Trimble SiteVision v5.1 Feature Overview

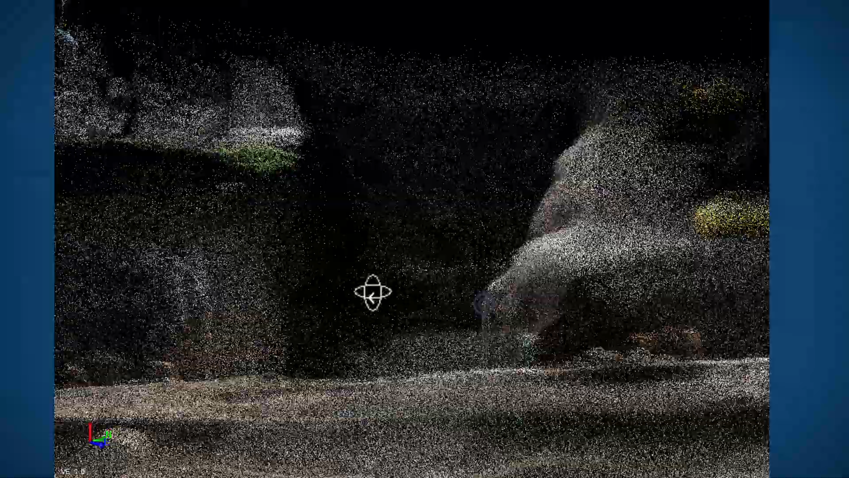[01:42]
This allows you to quickly capture a detailed high resolution photograph of the site to capture all of those fine details.